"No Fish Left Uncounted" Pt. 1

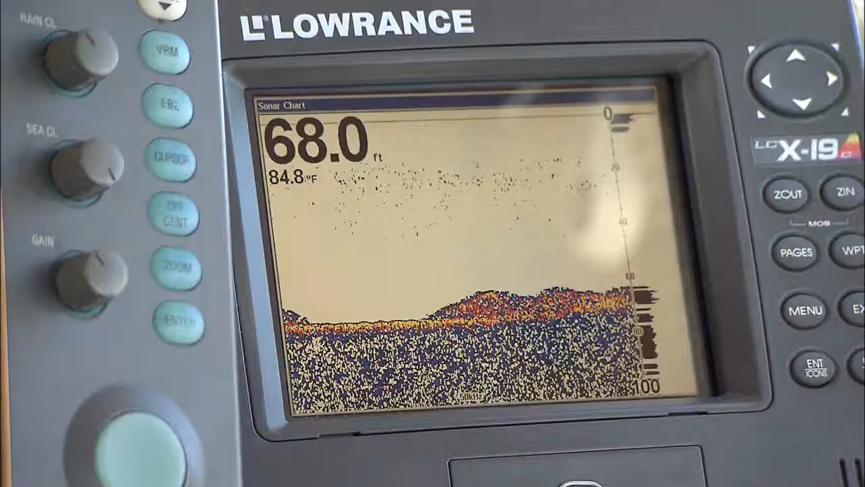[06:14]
On screen: depth 68.0 ft, water 84.8°F
I use the depth sounder to search around for something interesting near the waypoint, be it a ledge, coral reef, a pinnacle, something like that. We don't want to just drop them in sand.